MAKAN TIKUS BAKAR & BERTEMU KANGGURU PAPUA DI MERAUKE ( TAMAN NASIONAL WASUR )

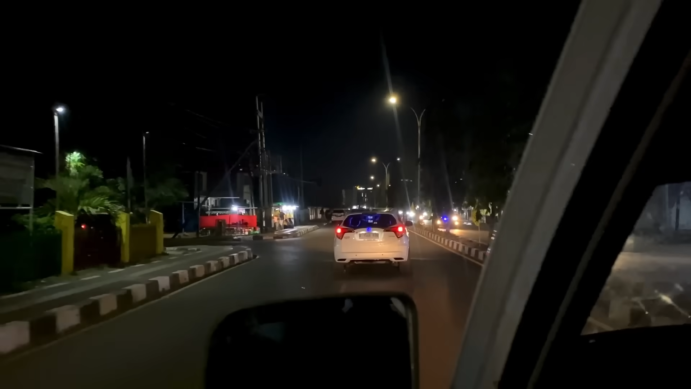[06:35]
Sesudah mempersiapkan keperluan yang dibutuhkan, kitong pun mulai perjalanan dengan menggunakan mobil.
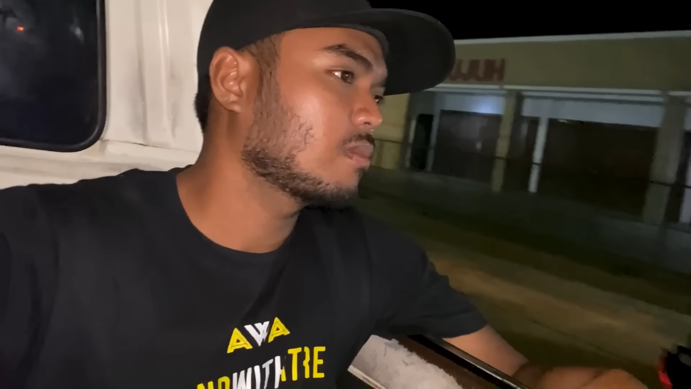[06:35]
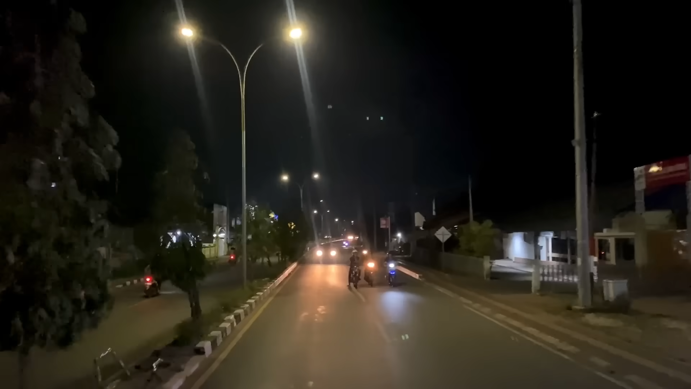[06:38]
Suasana malam hari kota Merauke, yang bisa dibilang tidak terlalu cukup ramai, menemani awal perjalanan kitong kali ini.